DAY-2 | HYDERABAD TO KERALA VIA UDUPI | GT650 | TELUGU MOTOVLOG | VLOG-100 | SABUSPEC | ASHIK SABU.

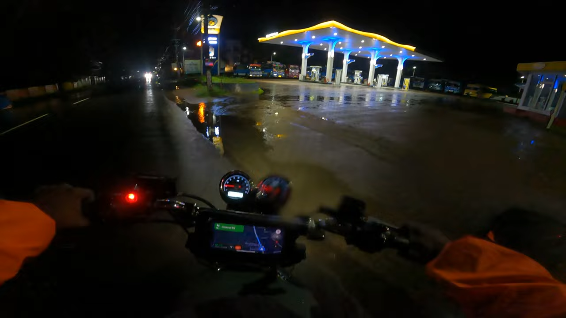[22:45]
దానికన్నా ముందు ఒక ఫ్యూయల్ బ్రేక్ అయితే తీసుకుంటా బాయ్స్ లక్కీలీ ఫ్యూయల్ బంక్ అయితే దొరికింది ఇక్కడ ఫ్యూయల్ కొట్టేసుకుని నేను వెళ్ళిపోతా అమ్మా